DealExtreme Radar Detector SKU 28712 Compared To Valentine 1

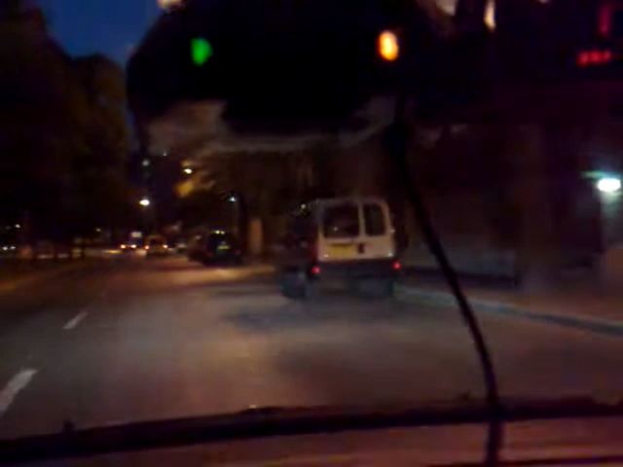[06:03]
is very very quiet nothing is being recognized by the deal extreme radio detector
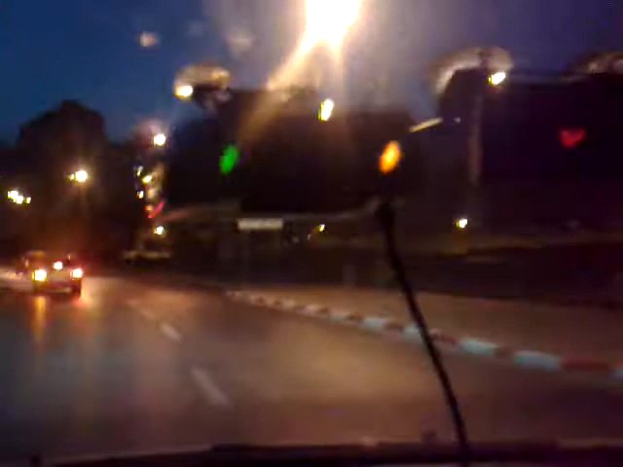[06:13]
and that's the truth that was garbage as you saw not a very good radio detector didn't detect anything and that's an active camera that gives out a lot of tickets every day I will now do the laser test
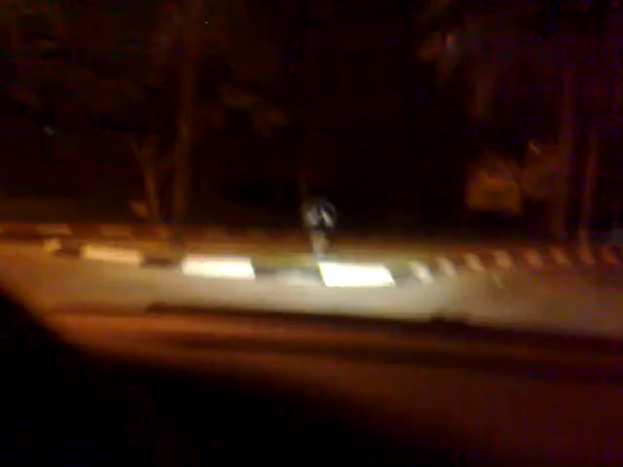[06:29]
okay we have the deal stream radar detector and the Valentine and we're going to be shot at with a LTI marksman 2020
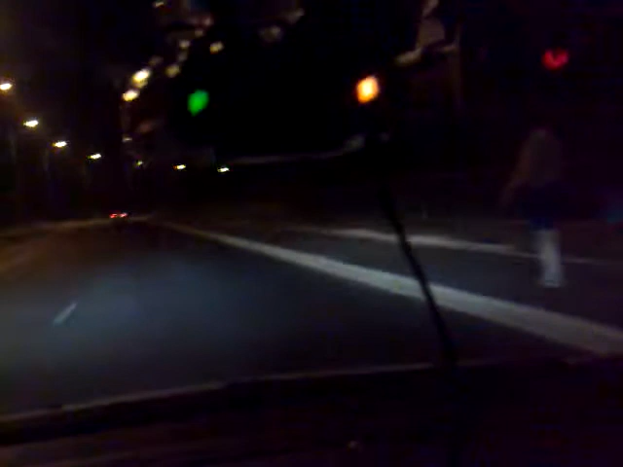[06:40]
and show you just how good the Valentine versus the deal extreme radar is on the right is the Valentine on the left is the deal extreme radar
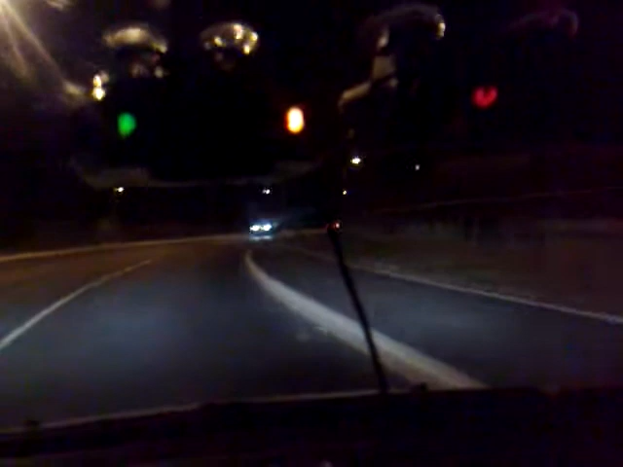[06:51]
the deal is not doing anything so as you can see the Valentine is going crazy well the deal extreme is not doing anything